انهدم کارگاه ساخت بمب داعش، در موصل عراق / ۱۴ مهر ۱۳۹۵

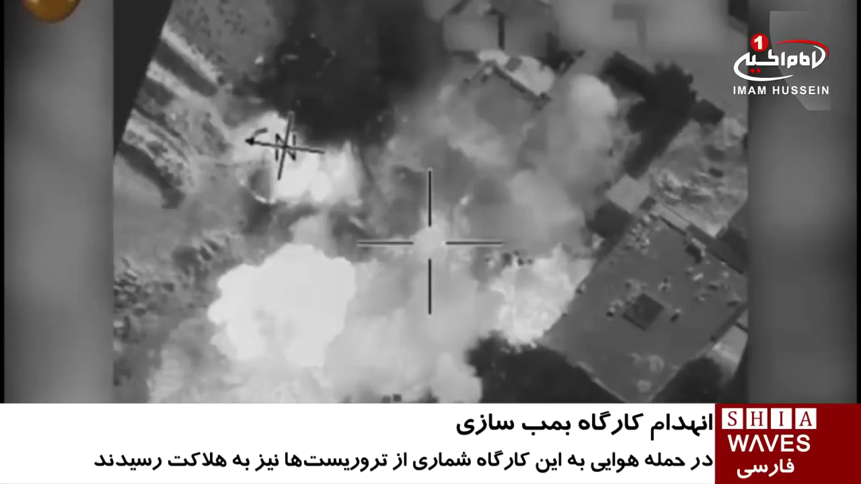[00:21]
اراق همچنین گزارش دادن در این حمله هوایی شماری از ترویست ها نیز به حلاکت رسیدن منابع خبری به نقل از وزارت دفاع اراق تصریح کردند سنیاهای تنرو در این کارگاه انواع بوم های دستاز را تولید می کردند وزارت دفاع اراق افزود یک مرکز فرماندهی داعش، انبارهای سلا
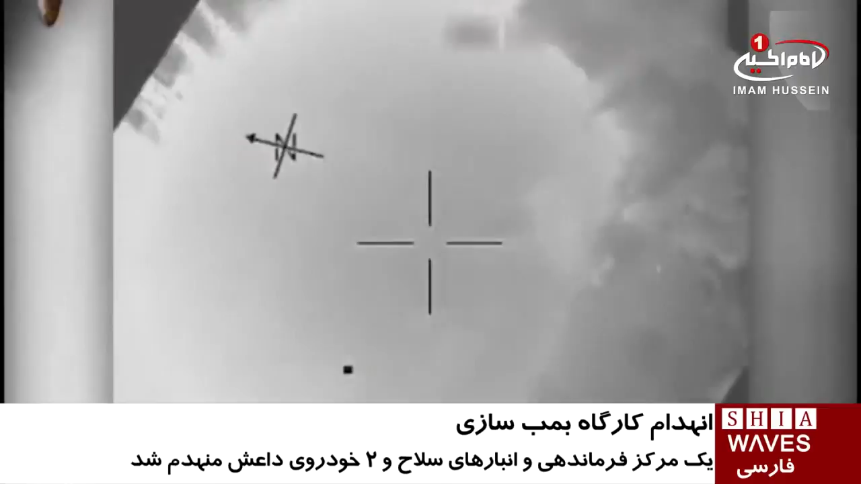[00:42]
و دو خدروی بوم گذاری شده در نزدیکی شهر عرمادی مرکز استان الانبار هدف حملات هوایی ارتش این کشور قرار گرفتند